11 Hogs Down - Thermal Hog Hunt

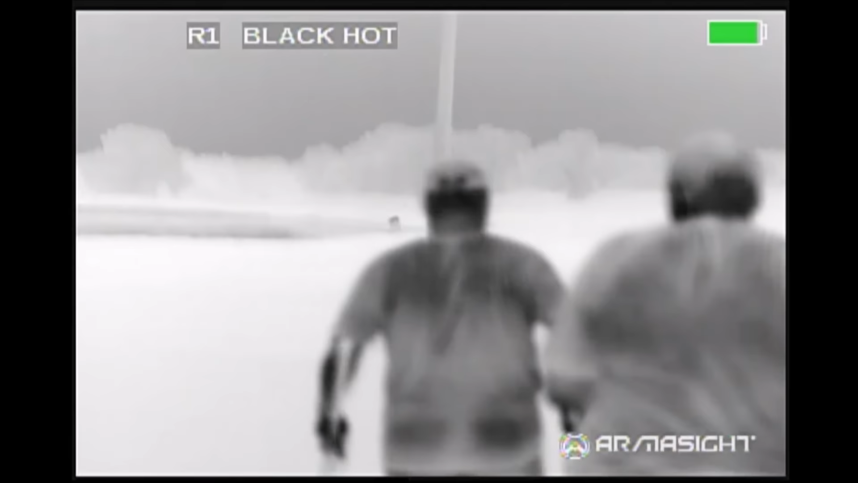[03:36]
We spied this large boar across the highway, and this is actually the second stalk that we made on it.
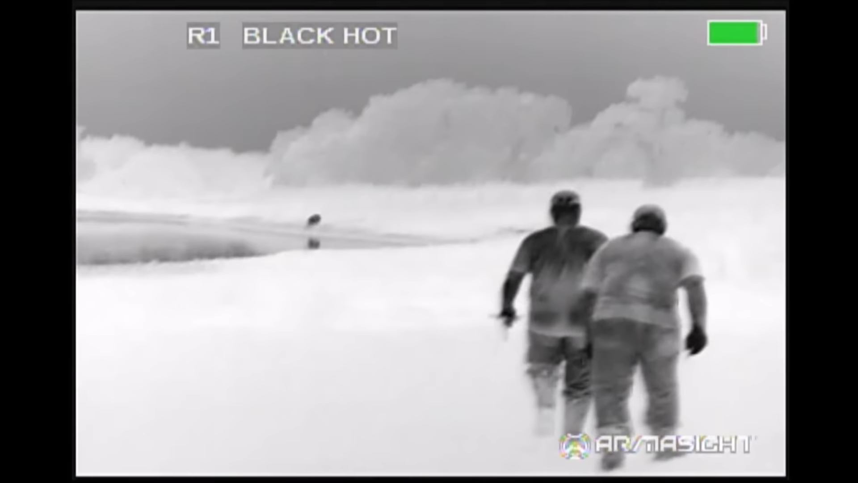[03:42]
The first stalk was unsuccessful and the boar had moved off, and so now we're trying the second approach.
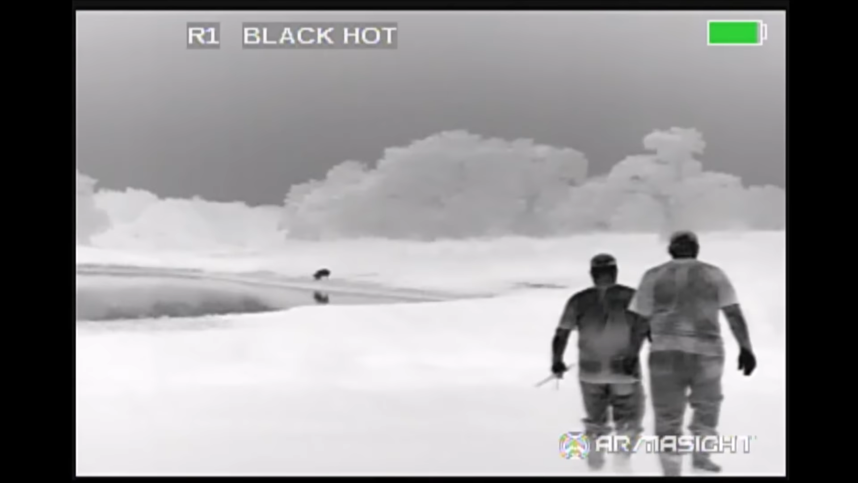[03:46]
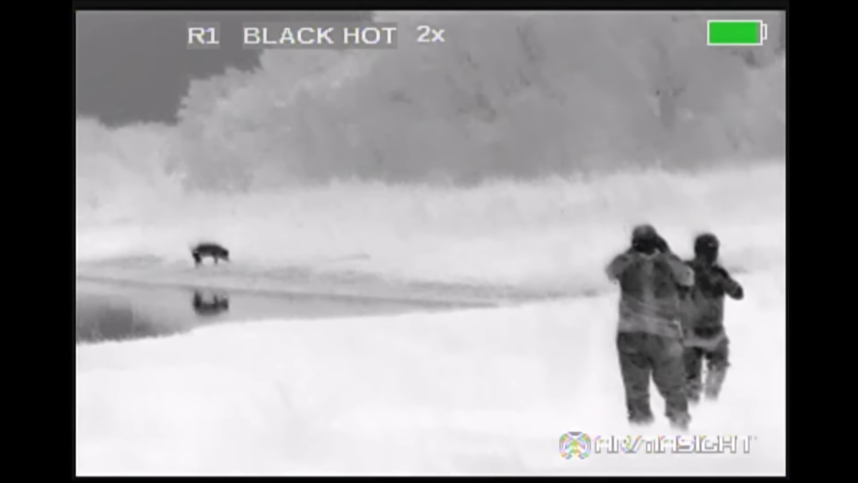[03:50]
I'm doing the video, Dave is the shooter, and Mitchell is the spotter.
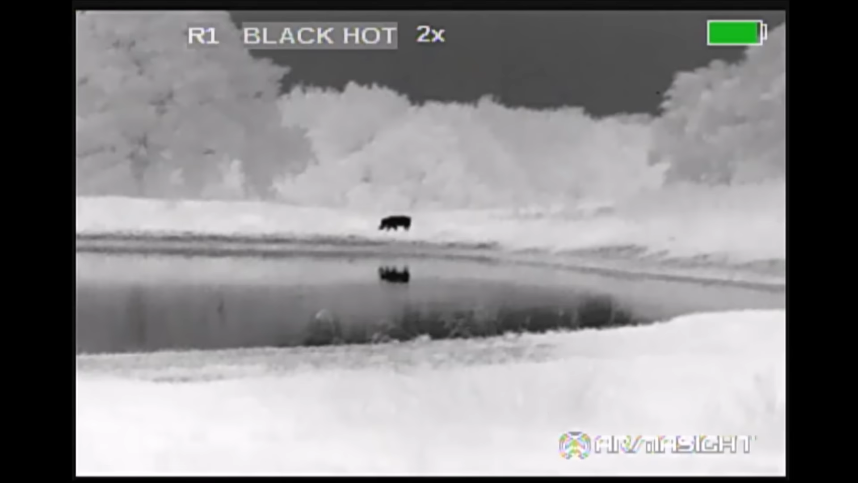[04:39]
The shot connected with the shoulder, but the boar made it over the berm, down the other side, and onto the neighbor's property.
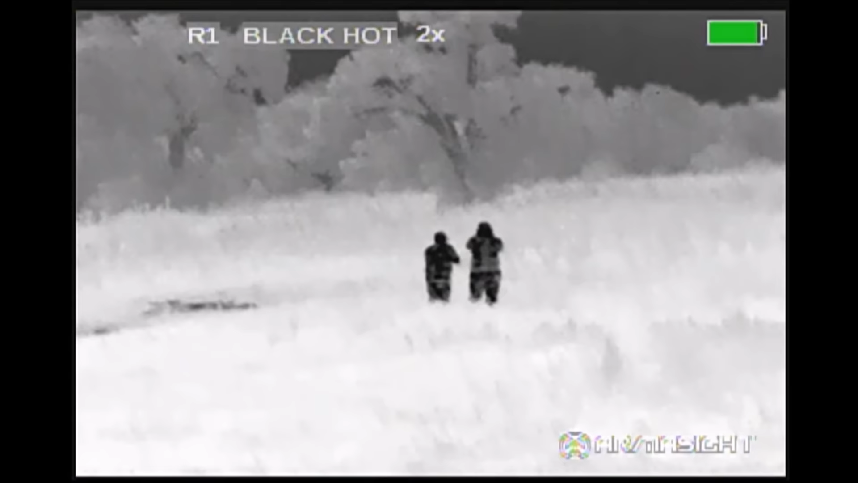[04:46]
We hunted other properties for a while,
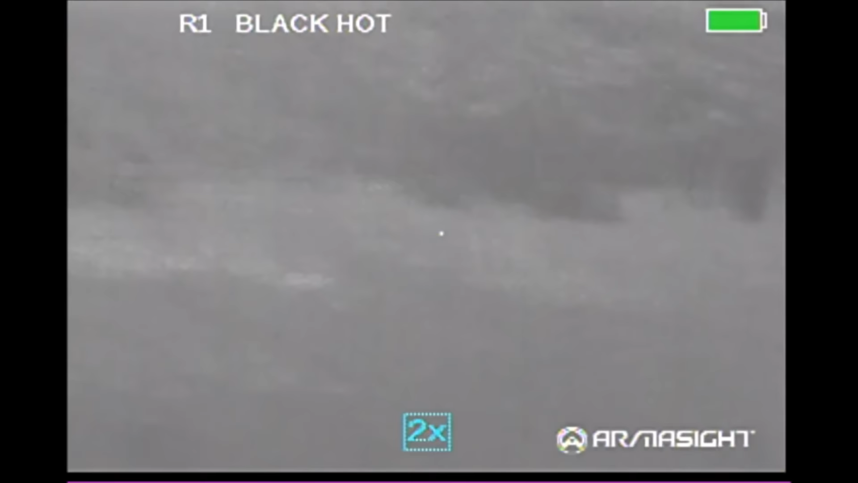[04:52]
but came back to the original property where we shot the hogs earlier in the evening and found yet another sounder of hogs.
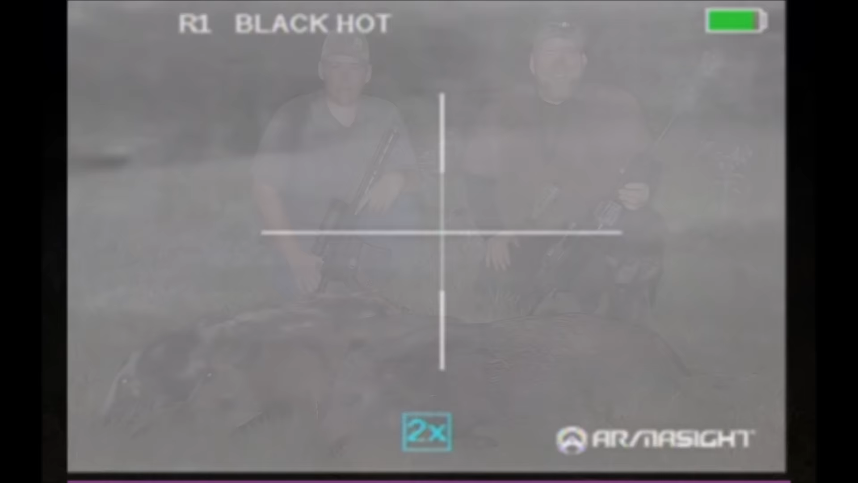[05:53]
Three more recovered hogs finished out our evening with a total of 11.